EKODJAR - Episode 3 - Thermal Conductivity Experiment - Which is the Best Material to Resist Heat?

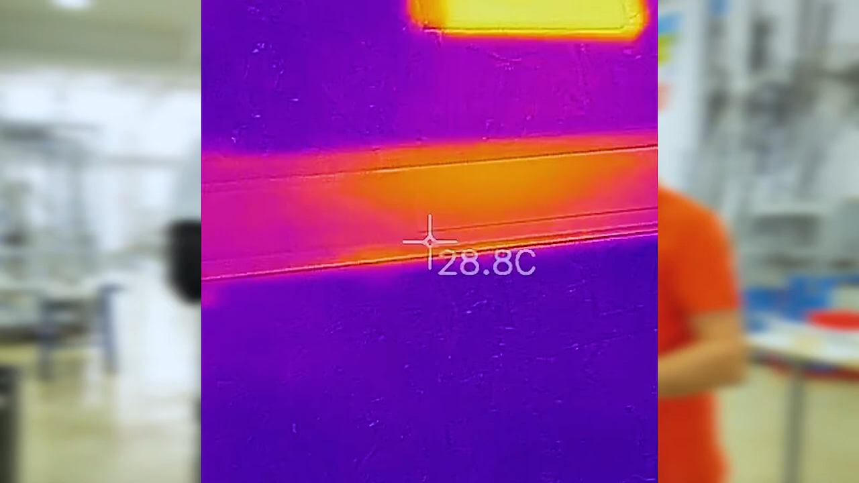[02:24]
On screen: spot 28.8°C
هل ونحن في الوقت الذي يجب أن تجد البيبسي
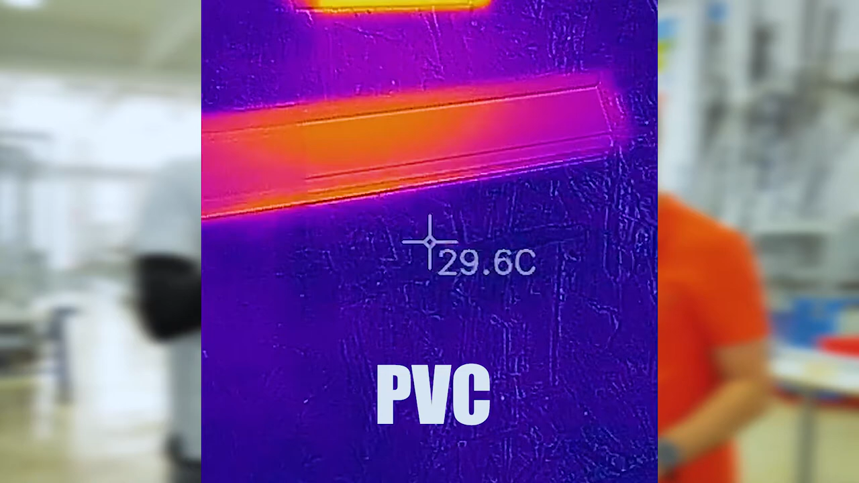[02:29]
On screen: spot 29.6°C
يجب أن تكون 28 دقائق سلسيوس
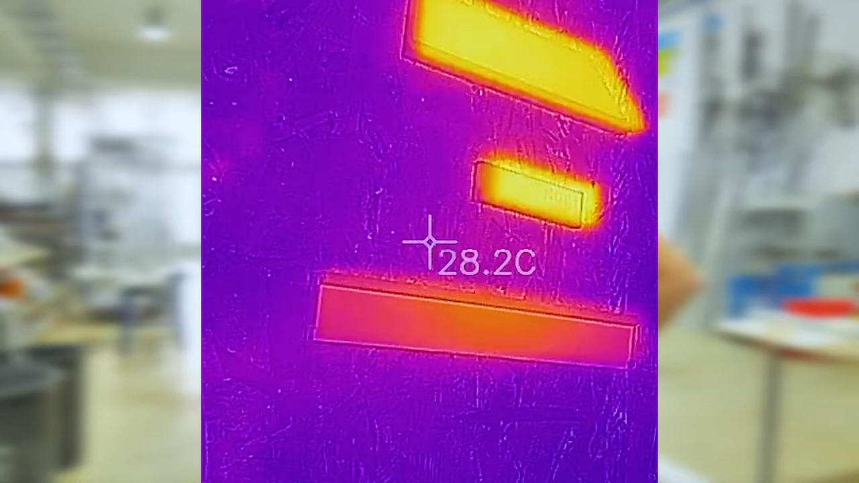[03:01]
On screen: spot 28.2°C
كم اهنا ساخنيوم منها الوهرة كم في الPVC